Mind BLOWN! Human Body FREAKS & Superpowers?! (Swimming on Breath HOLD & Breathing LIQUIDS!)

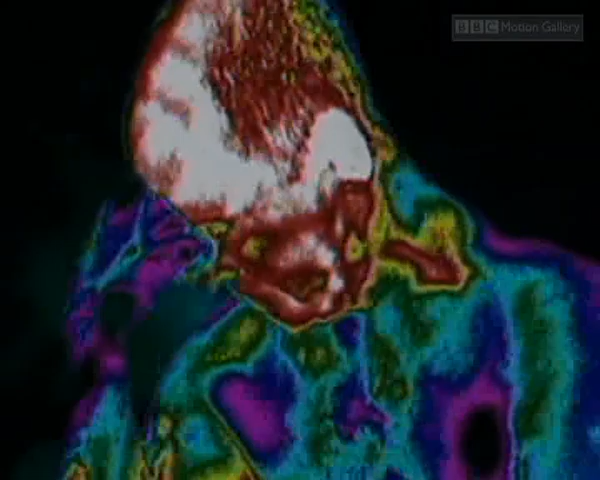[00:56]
this makes the head hotter than the rest of the body
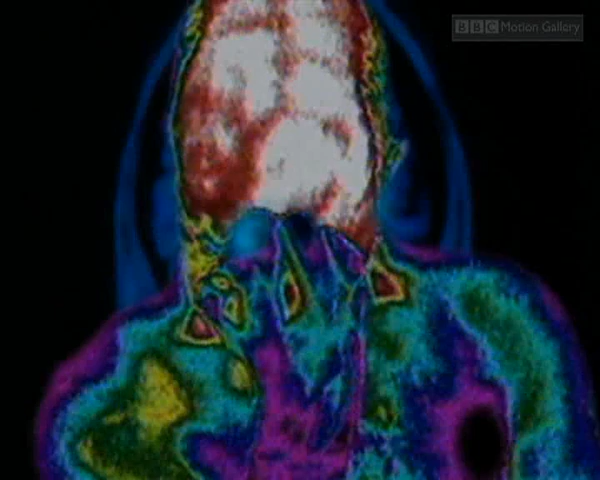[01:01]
brain contains around a hundred billion neurons with enough electrical